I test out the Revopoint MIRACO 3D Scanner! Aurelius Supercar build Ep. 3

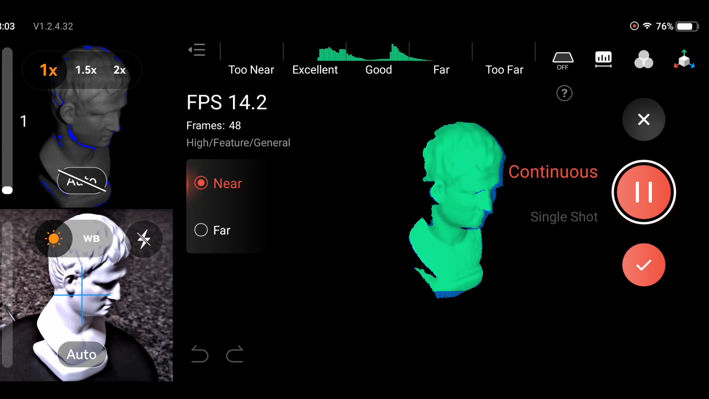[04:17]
In this particular scan, I actually just have the tripod set up and I'm just letting it spin and just recording.
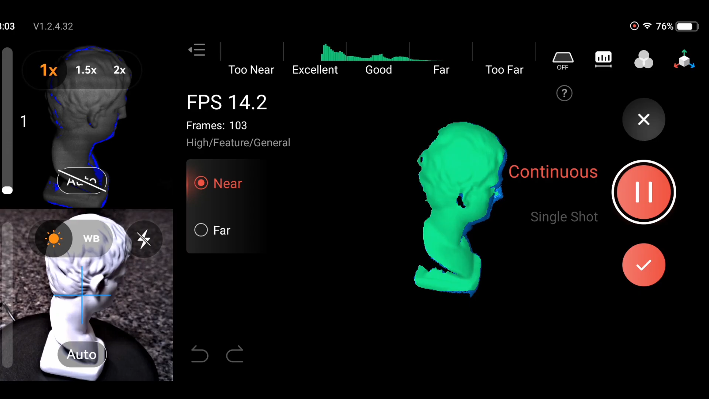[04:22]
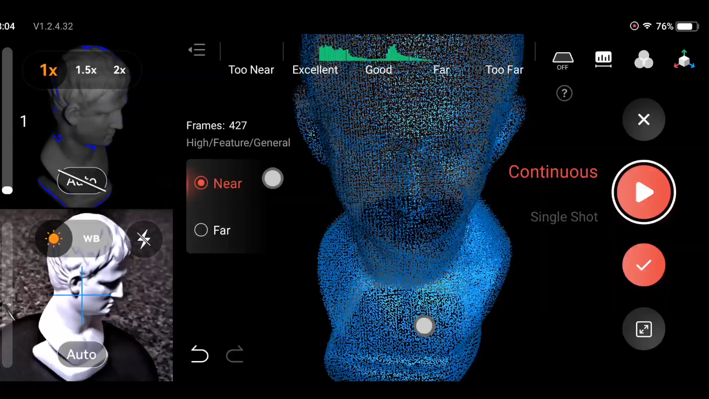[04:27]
And as you can see, this is a pretty nice scan for being my very first ever. And, you know, it's reasonable, but there's a little bit of a problem.
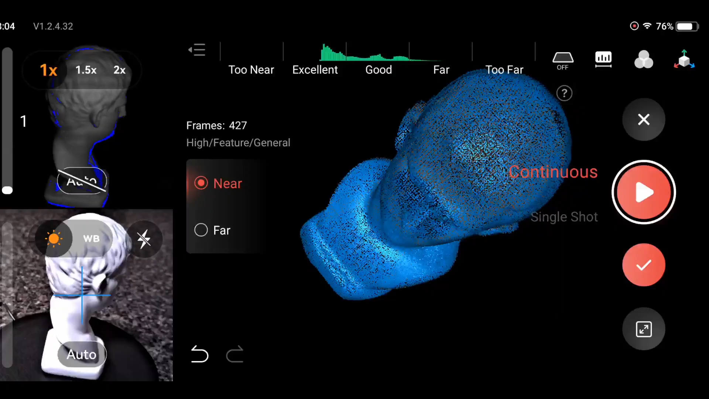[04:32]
There's a hole under his chin because the scanner could not reach it.
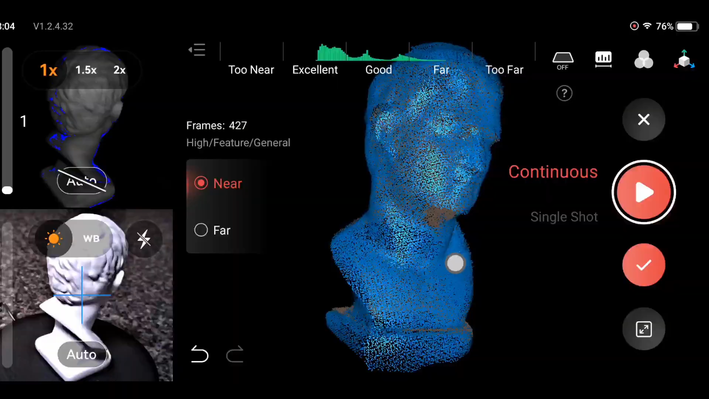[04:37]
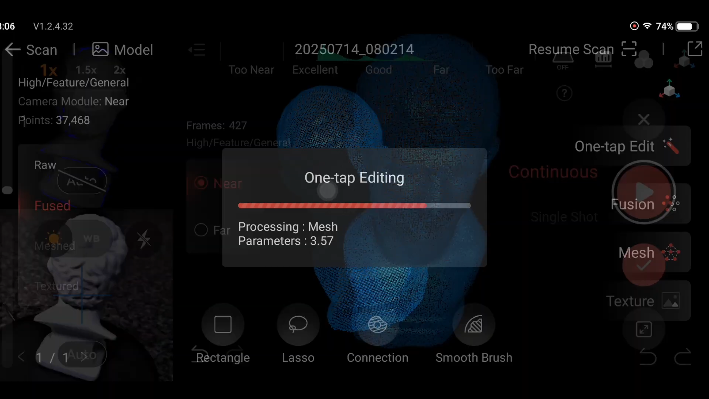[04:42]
So that's a problem. And if you if you just tap this edit, you can see that he's got a couple of holes here. So we don't want that in our in our prints.
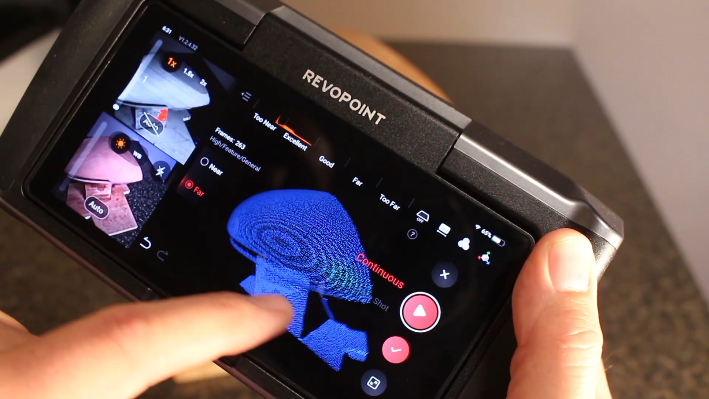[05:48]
And this is the resulting scan.
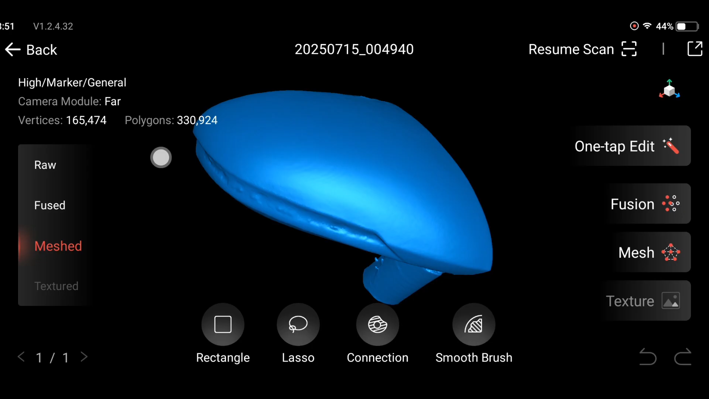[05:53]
And as you can see, there's a lot of little flaws in it. It just didn't catch all of the all the details the way it should have.
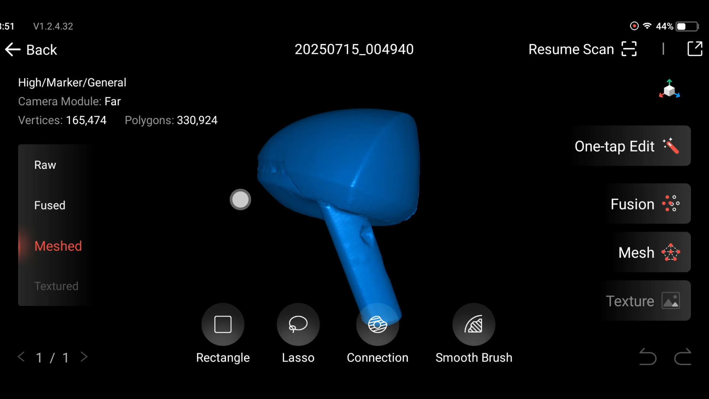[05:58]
So make sure that those bars are all green.
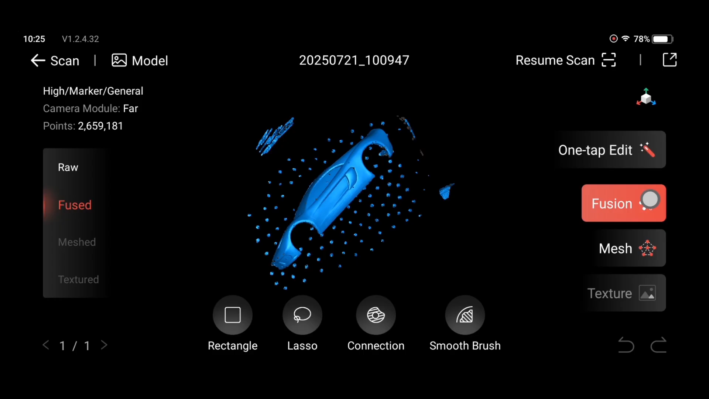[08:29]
We're going to go back into a fusion and go into isolation and it will detect
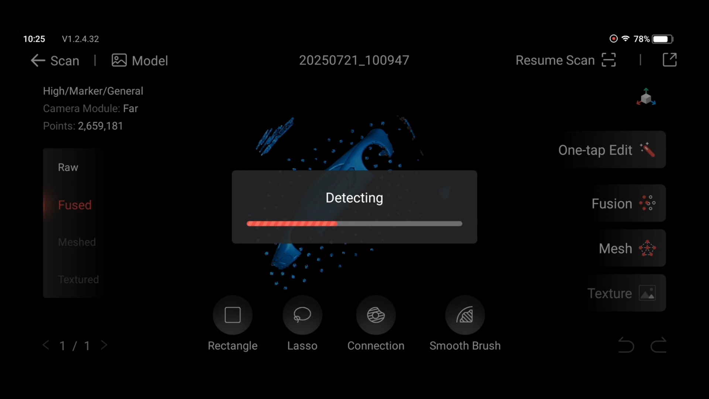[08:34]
all of the things that are not supposed to be the model.
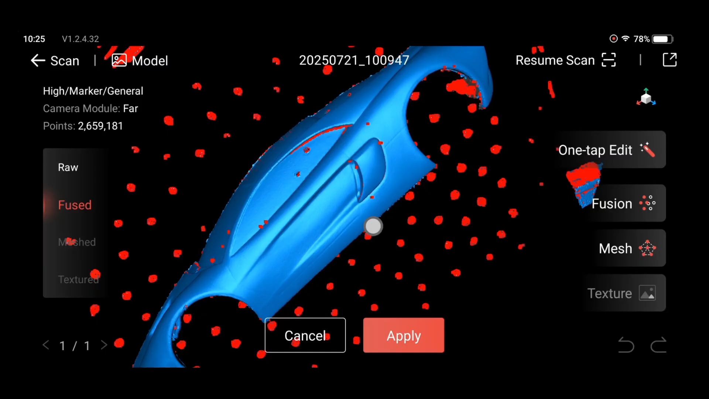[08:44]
Let's just go ahead and Epstein these dots and just ink all that stuff out.
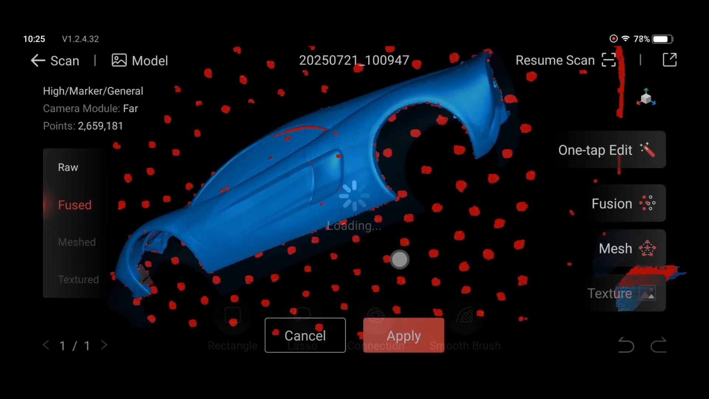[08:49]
And now it's pretty clean. We have a couple of little areas to clean up, but we will deal with that a little later.
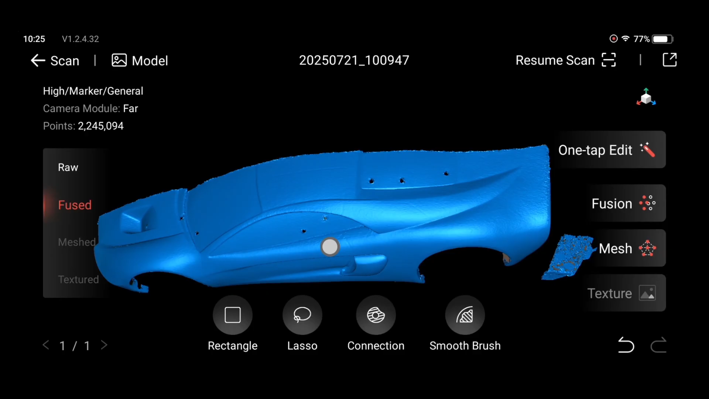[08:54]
Change.
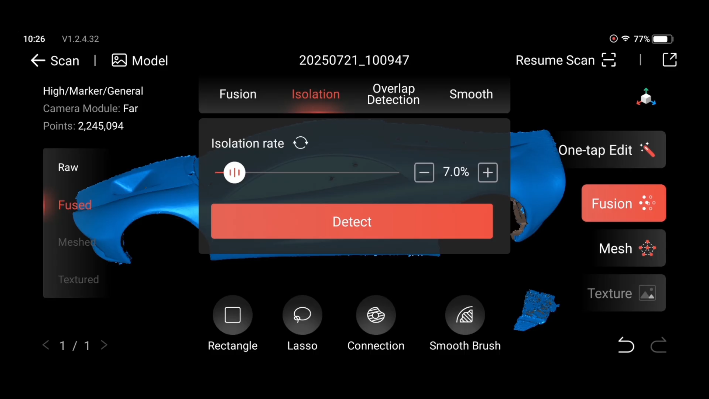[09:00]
I'm just experimenting right here, trying to see if I can find any more little anomalies and, uh, changing the isolation rate to see if any more pop up and none do.
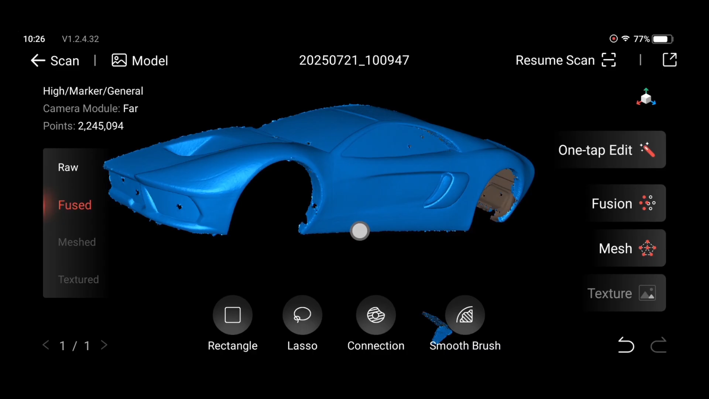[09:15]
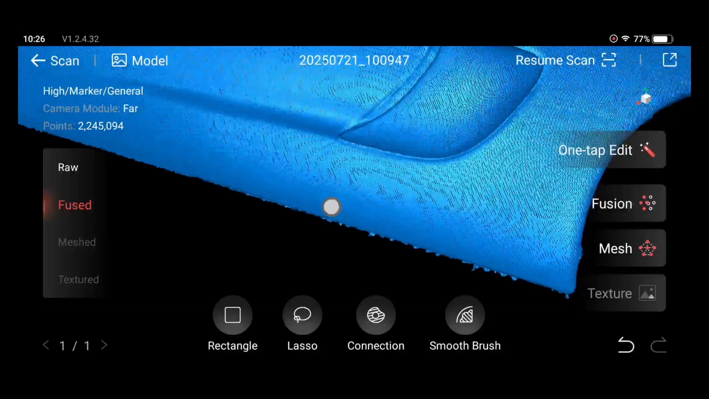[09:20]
I have a little bit of a problem at the bottom here, but, um, actually on all the edges is a little bit ragged,
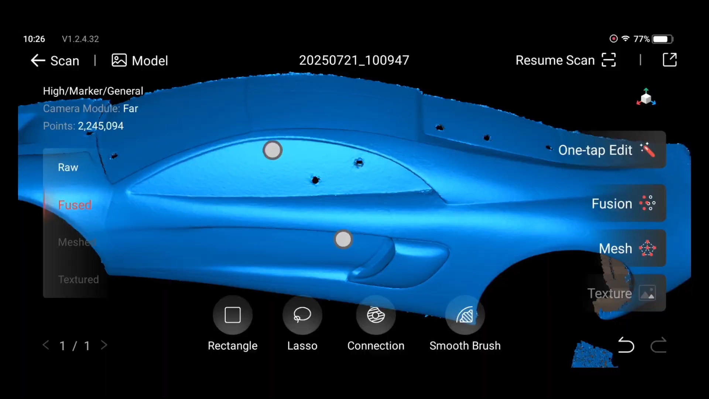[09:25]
but I can clean that up in a blender or fusion 360.
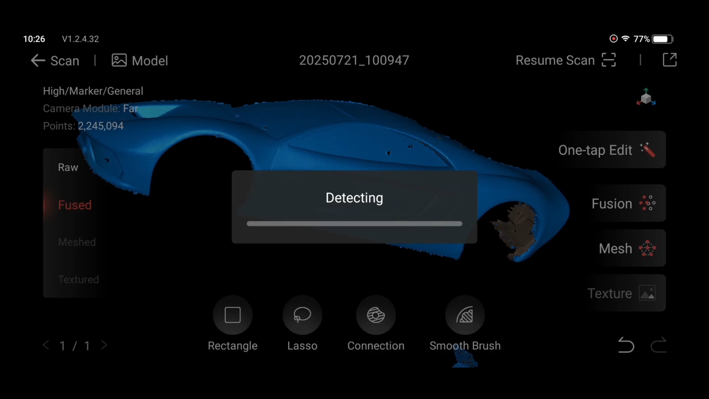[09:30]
I'm not too worried about it. I'm not too worried about it. This is my second go around. I'm sorry. Third time trying to detect any, um, anomalies.
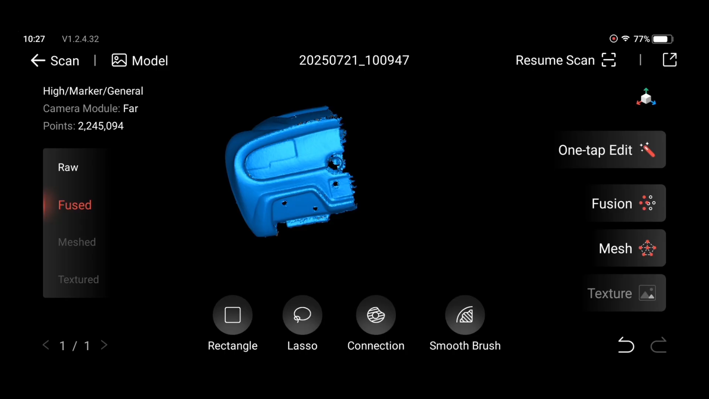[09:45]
And again, it didn't find anything new. So we will live with that and keep on going.
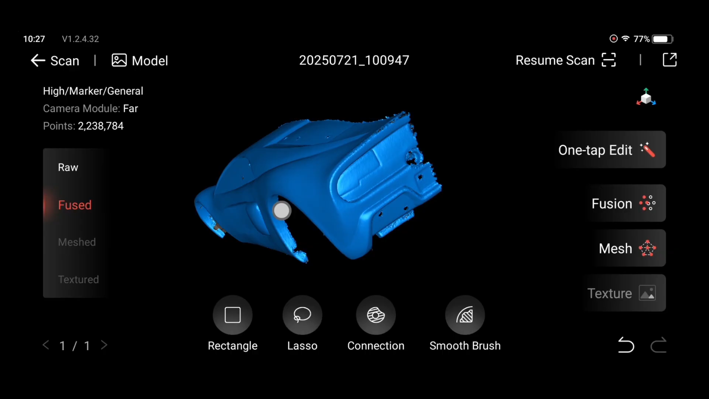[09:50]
Now we're going to go to the mesh quality. We're going to make this as high as possible for the best possible outcome for the final result.
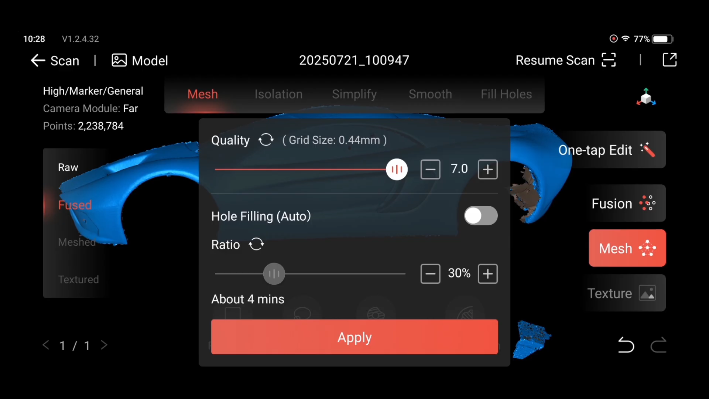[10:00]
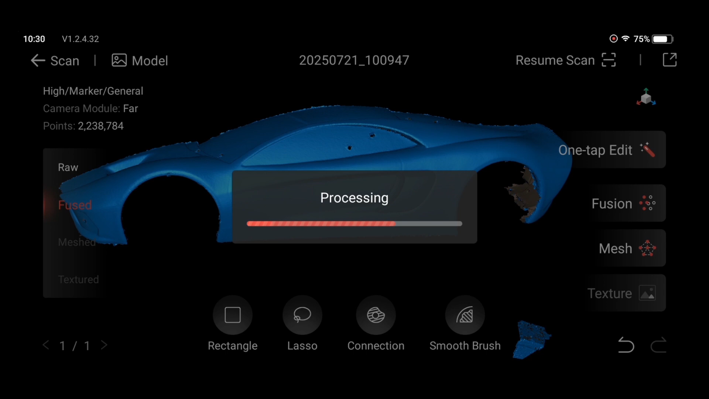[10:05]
And there we go. We've got a nice, very clean model. I have a couple of little spots and I'm going to have to clean up.
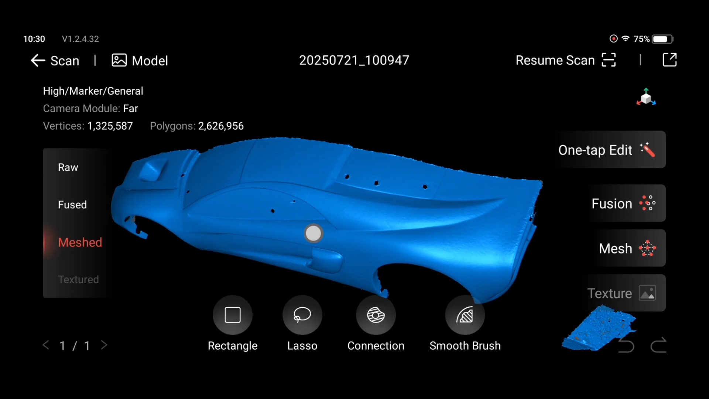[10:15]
Um, but look, this thing even got like the texture of the primer paint.